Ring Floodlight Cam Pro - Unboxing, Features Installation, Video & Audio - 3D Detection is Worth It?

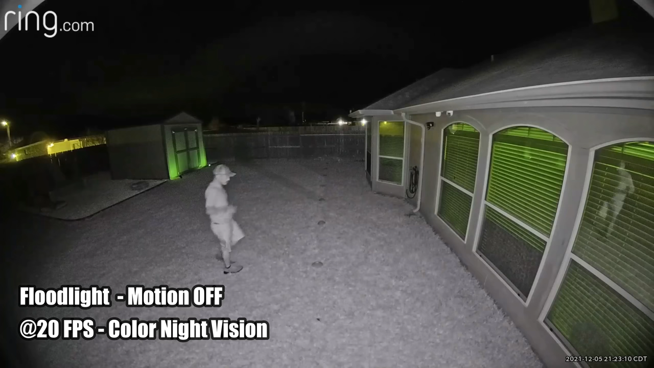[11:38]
So this is the video quality of the Ring Floodlight Cam Pro at night.
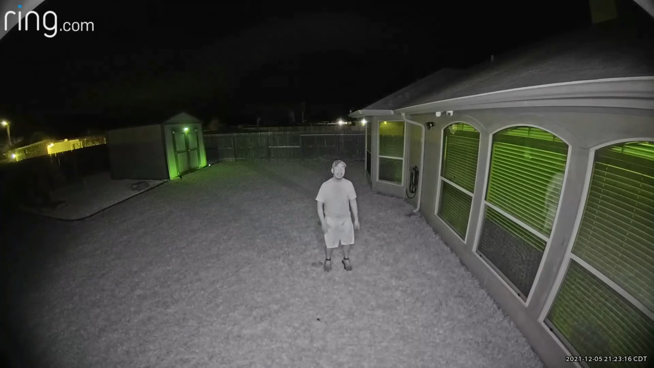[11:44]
And this with the floodlights turned off, so the motion activation is turned off on the floodlight. So this is not usually will be the case. But I turned it off so that you will see like when you're doing a live view from the app. This is what you will see with the infrared LEDs turned on. And this is what it looks like at 10 feet. 15, 20, 25, 30.
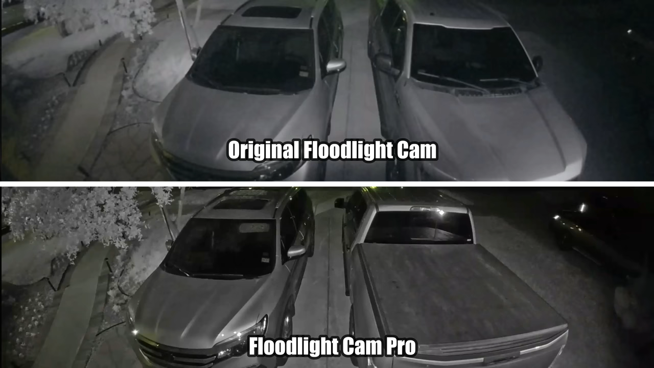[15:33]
Not really noticeable, but the night vision with the floodlight off, like when watching live view at night, is definitely sharper.